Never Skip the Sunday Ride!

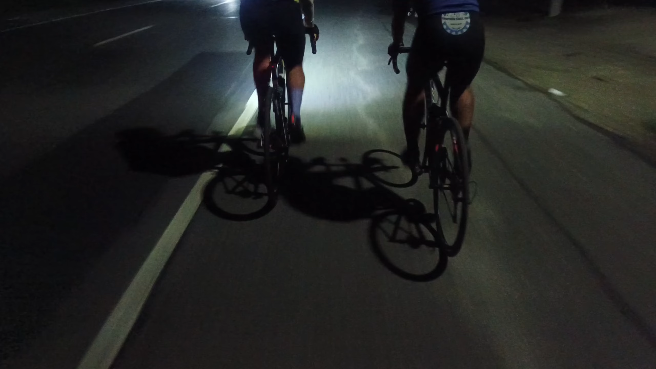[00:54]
He's the only one who got a headlight, so it was still dark, and that's why he paced until now.